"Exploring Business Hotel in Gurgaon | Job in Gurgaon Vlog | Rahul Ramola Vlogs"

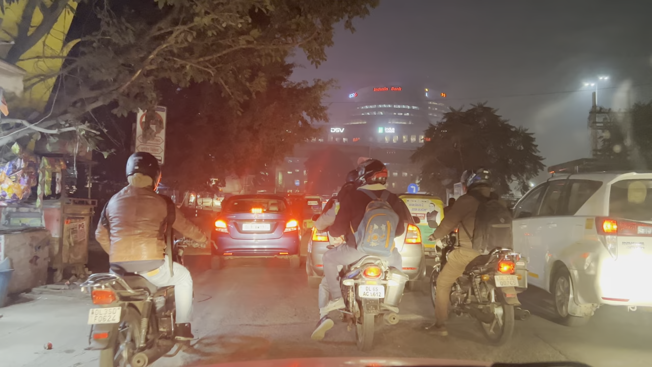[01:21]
डेली रोटीन वाला जाम जाम तो बहुत रहता है गुरदाओं में भी और दिल्ली में भी क्या बताएं
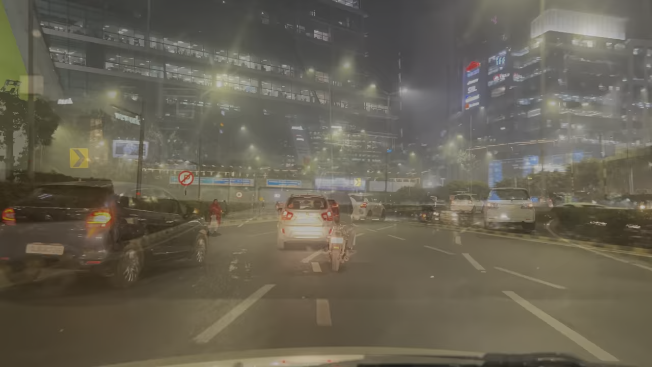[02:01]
तो गाइस जैसे आपने देखा गुडगाओं और गुडगाओं का जाम हमेशा ही ऐसा रहता है यह और यह है साइबर
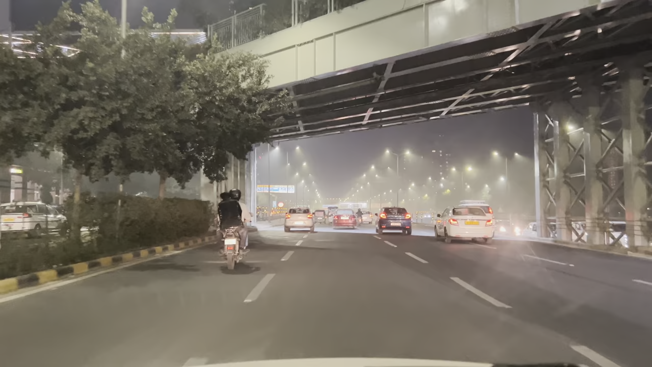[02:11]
सिटी गुडगाओं बहुत ही फेमस है तो अभी यहां पे थुड़ा कम प्राफिक है रात के साड़े आठ बज रहे और मुझे अभी डेस्नेशन तक पह लगेंगे क्योंकि अभी मैं हूँ साइबर सिटी और यू ब्लॉक के असपास और यहां से 10-15 मिनिट की डिस्टेंस पे गुरू दोना चार्या मेट्रो स्टेशन और उसके असपास ही है शायद यह फॉर्चून सेलेक्ट
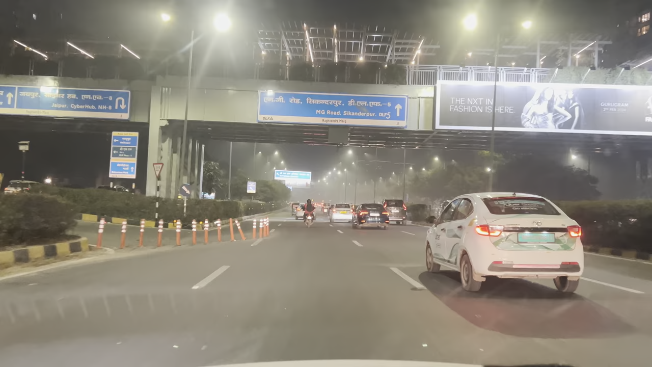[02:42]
ग्लोबल होटेल तो गाइस जस्ट अभी मुझे क� है फाइनली मतलब दस मिनिट लेट हूं बट कोई इशो नहीं इतना चलता है यार गुड़गाओं के ट्रैफिक का हाल ही ऐसा है
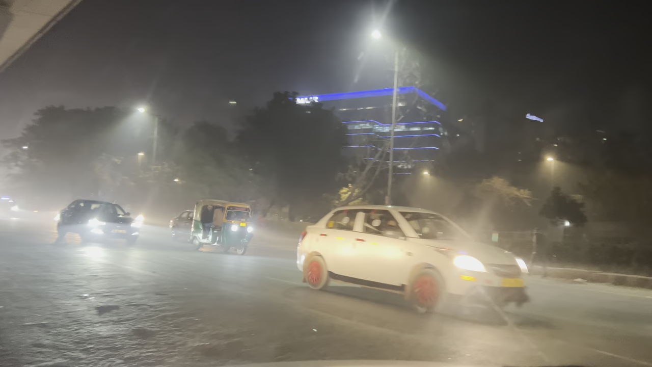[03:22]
पस यूटन लेते होए और भाई यहां से बहुत तेज तेज गाड़ी आ रही है बहुत तेज तेज
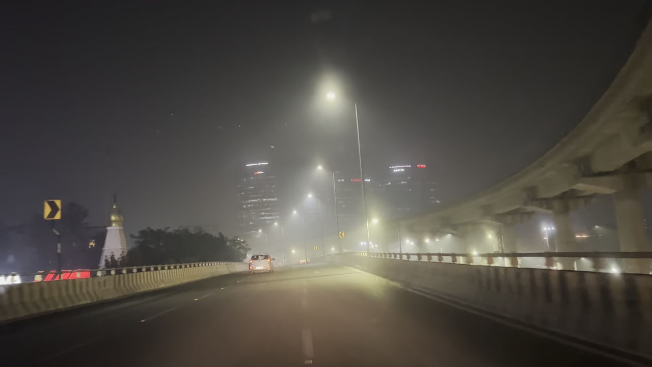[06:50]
को कि भाई मुझे जाने दो बारा बज गया है बट फिर भी बोलडे थे दो बिनित और रुक जाओ दो और � है और भी है तो मैंने चलो यार अभी आज के लिए इतना काफी है तो अभी मैं हूं साइबर सीडी गुडगाओं में यह है रैपिड मेट्रो स्टेशन और यहां से हम चलो निकलते हैं